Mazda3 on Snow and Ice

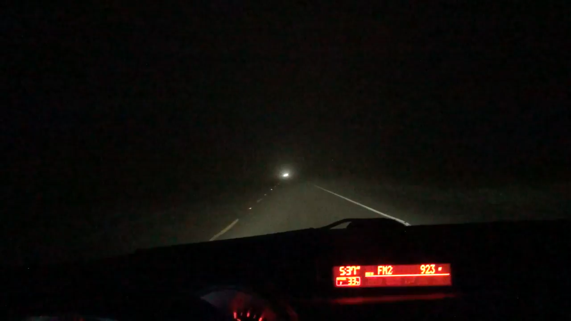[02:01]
i've got a little bit of fog it's been like this for the past uh five miles so this is kind of interesting it's not too bad but it is enough to make me go 55 i might hit it up to 60 i don't know but i gotta go
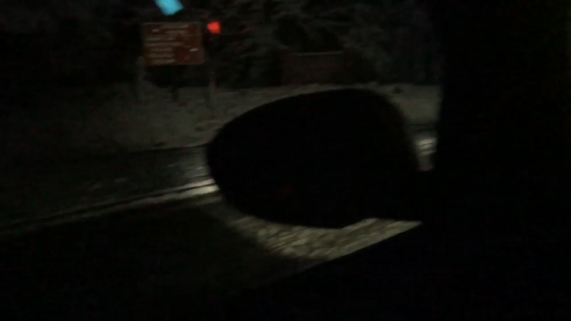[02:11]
found the snow i found it again and the road up here was really not this particular road but the um
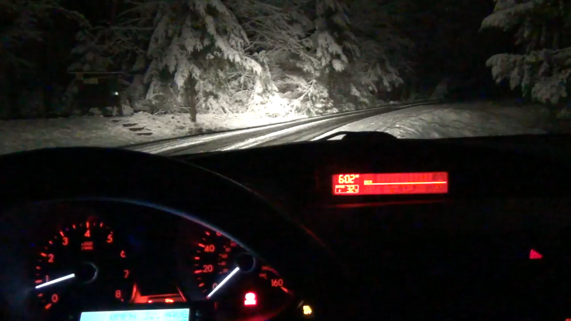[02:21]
the one that uh coming up here was really slick and uh so i had to go about i had to use a second gear to start on the hill because there were some trucks chaining up so i had to stop and pass them but starting on the hill on first is very difficult it kind of wanted to go to the left so i started in second with traction control
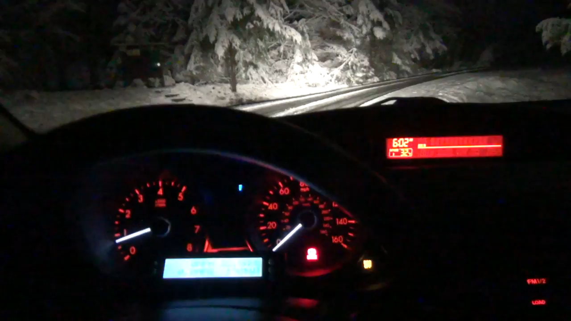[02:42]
on and it got some grip and i got the clutch and gas just right and started taking right off without sliding and so i was able to go up the hill and well here we are on this hill we're gonna i'm kind of in some snow right now but it's not terribly icy um i don't really have a good spot for you guys but uh i'll get some video here in a sec yeah let's try and use traction control